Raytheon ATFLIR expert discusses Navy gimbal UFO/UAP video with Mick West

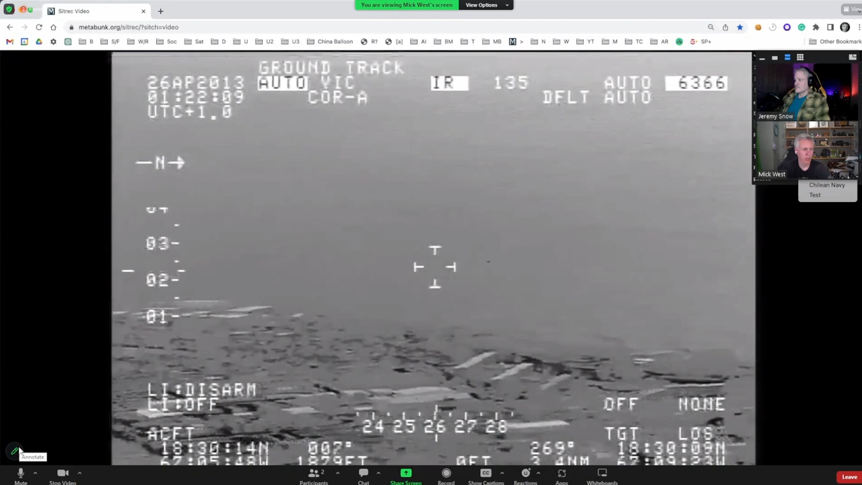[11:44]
let's move this out of the way.
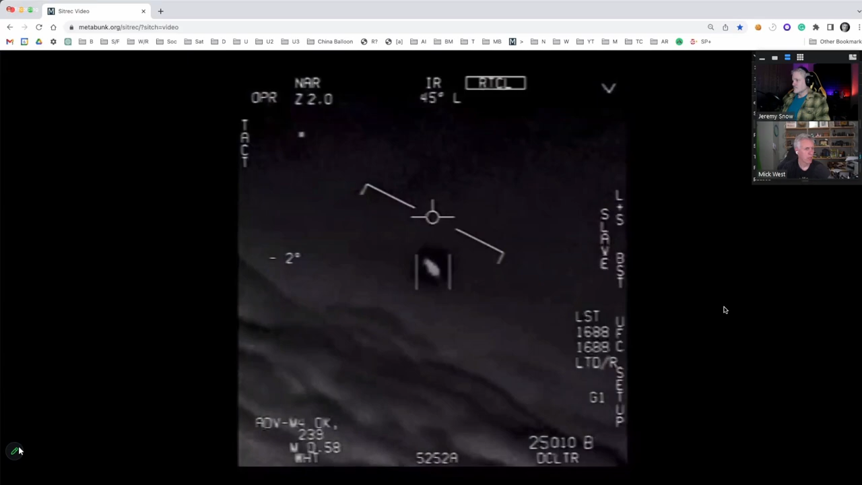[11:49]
Yeah, that's probably one of the clearer ones I've seen, so yeah, that's good.
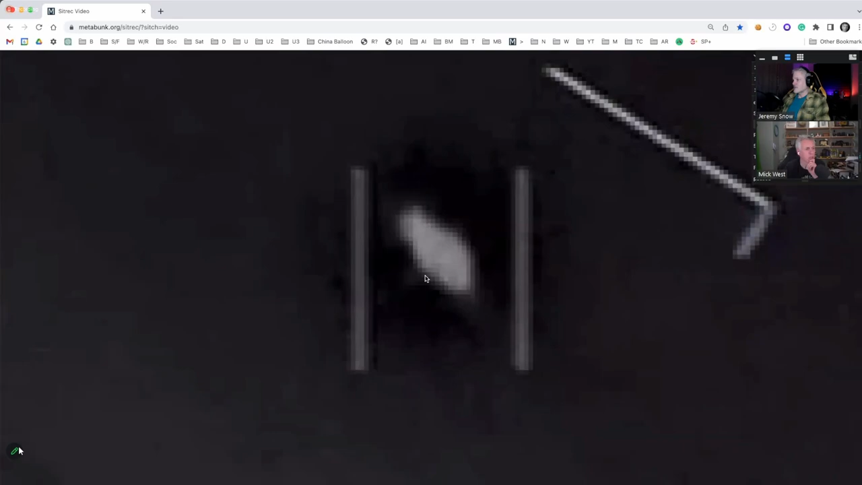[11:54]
Yeah, and we can zoom in pretty well here, and you can see things down at the pixel level. Single step through them. All right, so
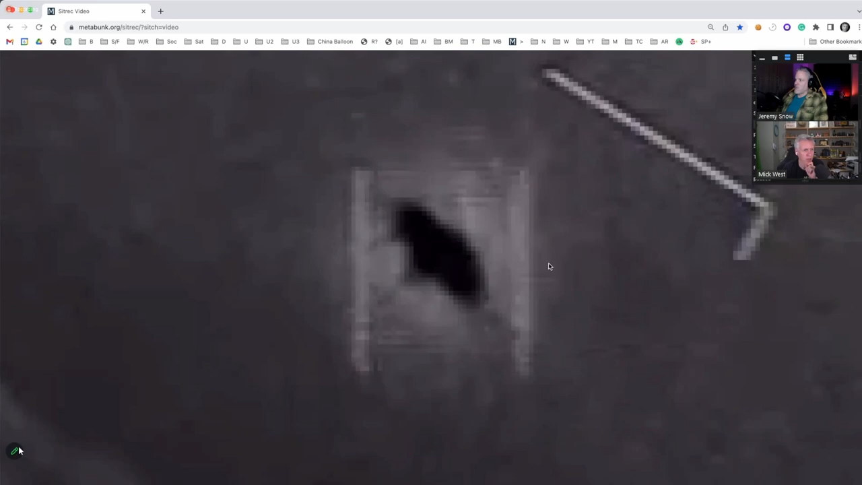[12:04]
what does this tell you then? Right now, so what I
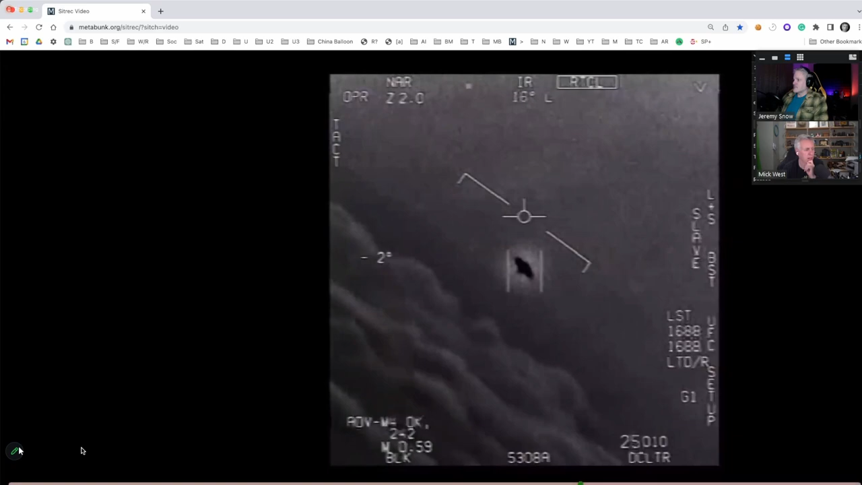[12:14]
see, so yeah, let me start at the beginning. I think right at the start, it's in white hot mode. Yep. Then he switches to black. Yeah. One thing he did do, which unfortunately, limits us on information.
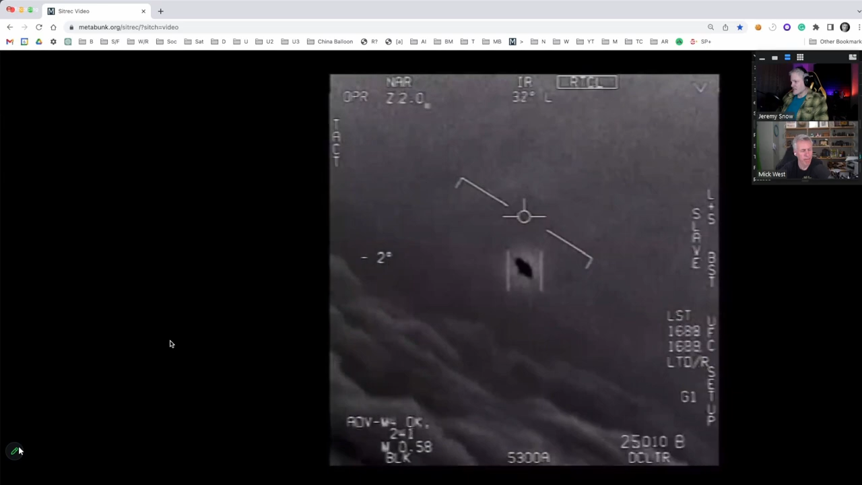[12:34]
You see that DCLTR at the bottom, right? Yeah. Declutter. Yep. So unfortunately, that gets rid of a lot of information, which is unfortunate for you. But for the pilot, it's obviously advantageous because it just clears the screen of information, because you want to be able to like just focus on the target. Now that would happen right there at that. If you can go back a couple seconds, right there. So you see how it gets off center? Uh huh.
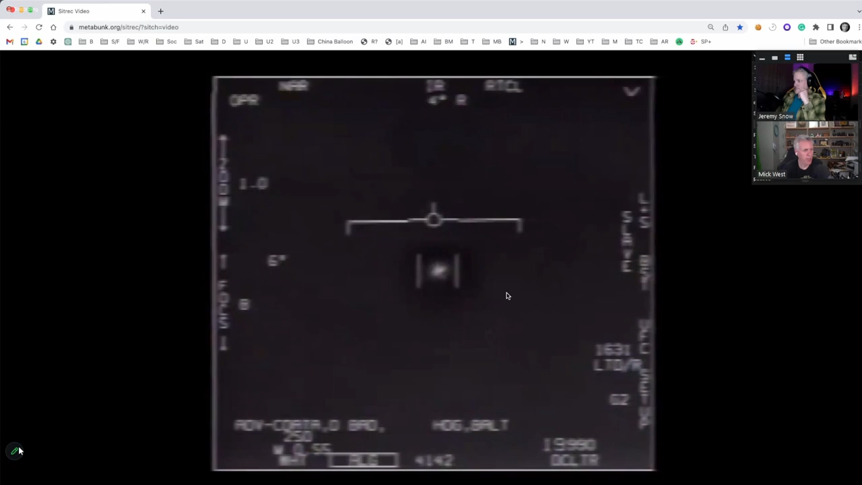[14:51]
And I was wondering, like, you know, this says focus 8. This is kind of like a different, completely different type of thing. But I wonder if you know, like, you know, what the numbers would, what situations the different levels would be used in. I really don't remember because this has been, this is knocking on 10 years ago. But the thing is that there are different focal lengths that they can set up, like on their, they have a controller for like on their stick,
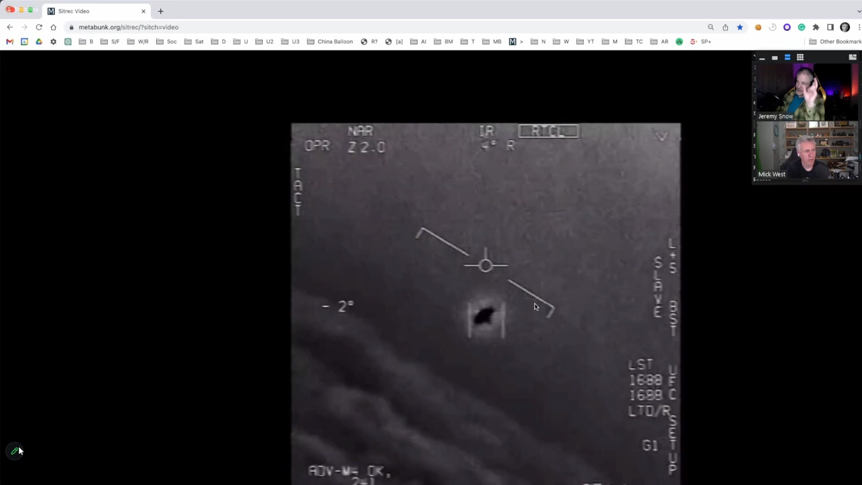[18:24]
Second of all, is it's in the, you know, in the center, not moving. And if like right now you see in the top left, it's narrow. So this is it's focused in, you know, pretty far, because that's the most zoomed in field of view. Is that one. Yeah, so if there was an insect on there, you wouldn't see like a small sharp, you know, image like this. You would see something incredibly blurry, like, you know, what the heck, like someone smeared oil on your camera. I think that's obviously a theory that people just come up with. Like, some people said it was like bird poop or something like that on the windshield, but obviously not.
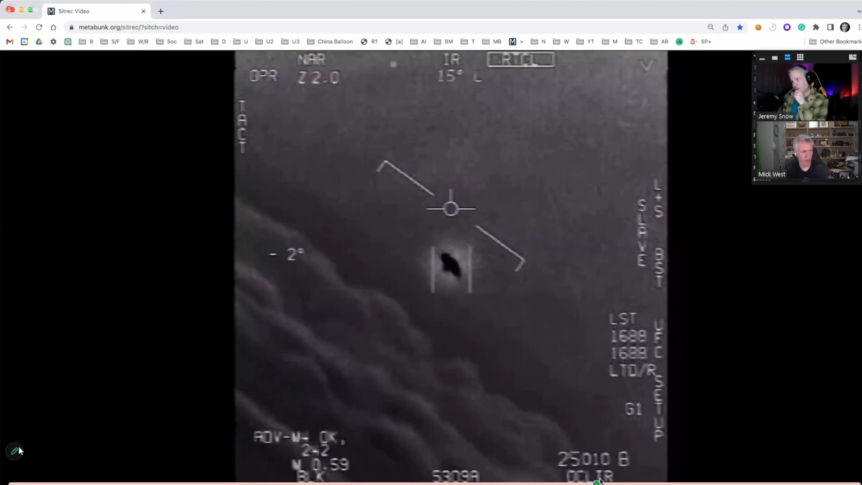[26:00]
Okay, so it's moved. So the whole image is moving. Yeah, the whole image is moving. I kind of verified that. Did a little bit of like motion tracking on the whole image, and you can see that the clouds move at the same time as the thing bumps. So it's the camera movement, either the entire plane's bumping, or a bit of the camera's moving, or one of the mirrors is bumping. What do you think that is? And again, that could have been anything that you said.
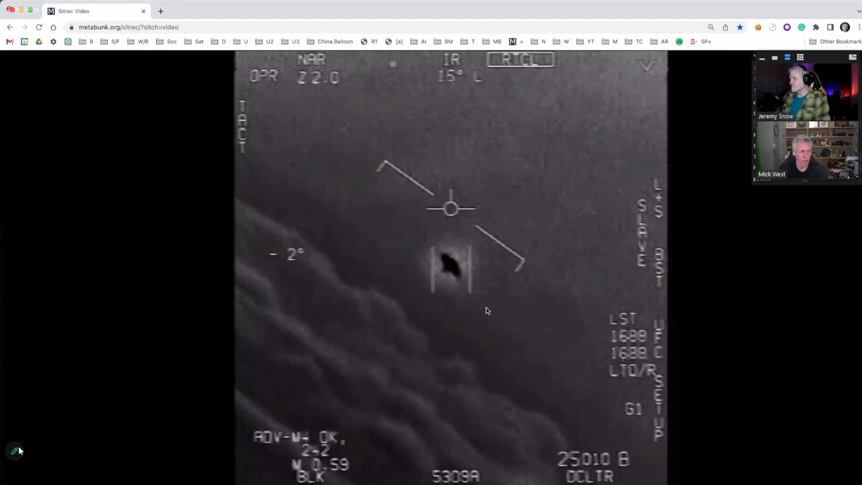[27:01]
which I don't think is that likely, but I should put it out there, is that the IR profile has changed in a way that's not visible to the video, and yet the motion tracking detects this change. So, like, it got hotter over here and less hot over here, but it just looks the same in this, and then that makes the whole thing kind of bump. I'm not really seeing a significant enough change, because if you look at the tracking brackets too, that would be another thing, is that you know, if they're staying, you know, pretty similar.